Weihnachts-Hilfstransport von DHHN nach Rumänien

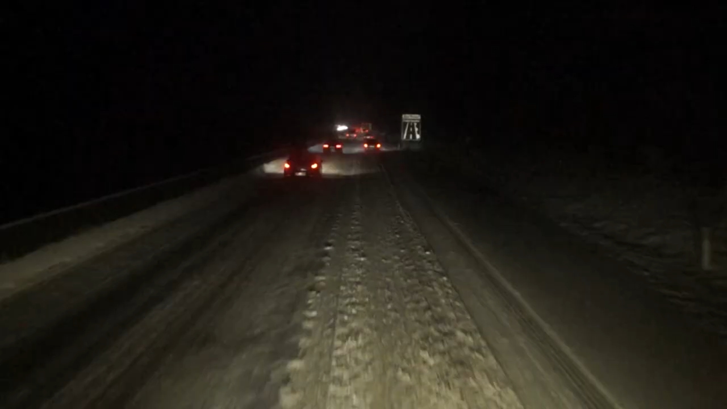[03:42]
In Österreich holt mich dann endlich der Schnee ein. Ich bin gerne bei Schnee unterwegs, doch nur in Osteuropa.